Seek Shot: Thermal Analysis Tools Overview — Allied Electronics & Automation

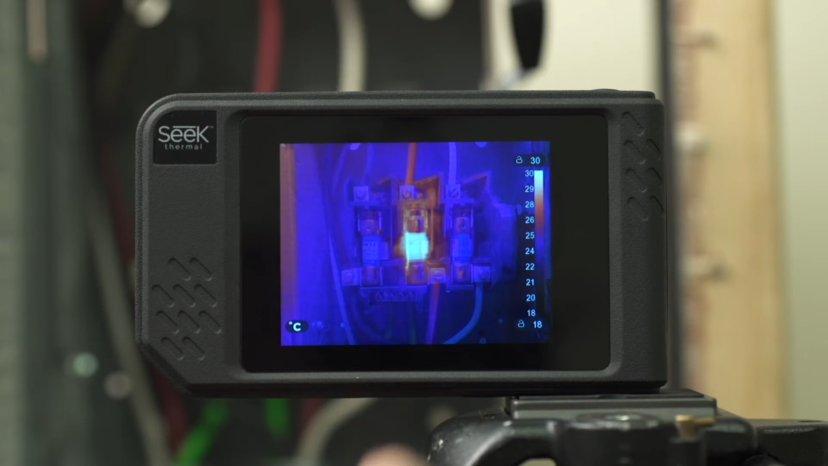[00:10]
To bring up the lower menu, just tap anywhere in the active image area and again you'll see the four icons along the bottom. Tap the second from the left to open up your analysis tools. This opens up a further menu. The tool on the farthest left is your center point. This gives you a simple reticle at the center of your image with a temperature reading of that location. The next tool is a three point analysis. This allows you to add three customizable points on the image that you can drag to get three separate reticles of temperatures in your scene. The next tool is a box analysis. This allows you to draw three separate boxes and resize them anywhere on your active image to get a max,
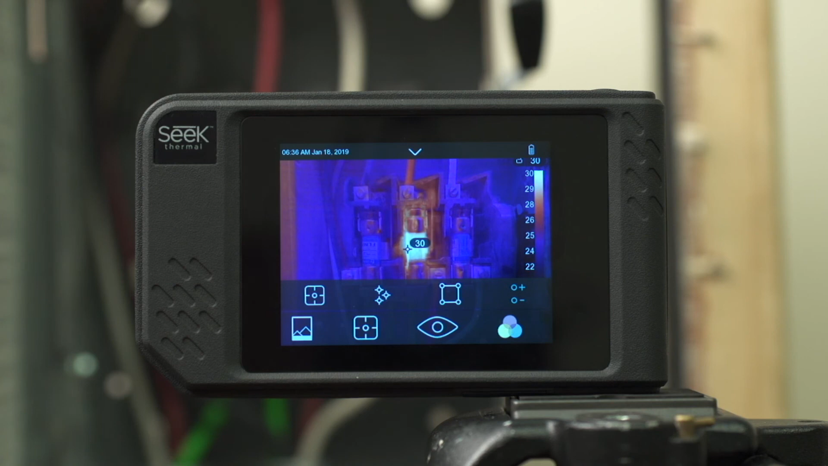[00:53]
min and average of that box area. The next tool is a high-low marker. These are two dynamically moving markers that constantly show the high and low of your active image. And what do you say as cell phone?